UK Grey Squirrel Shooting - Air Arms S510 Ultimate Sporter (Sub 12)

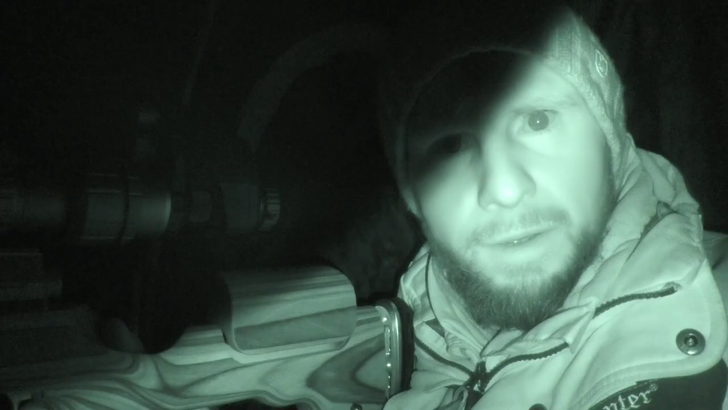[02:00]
Well it's a few days later now, here I am, set up in my hide.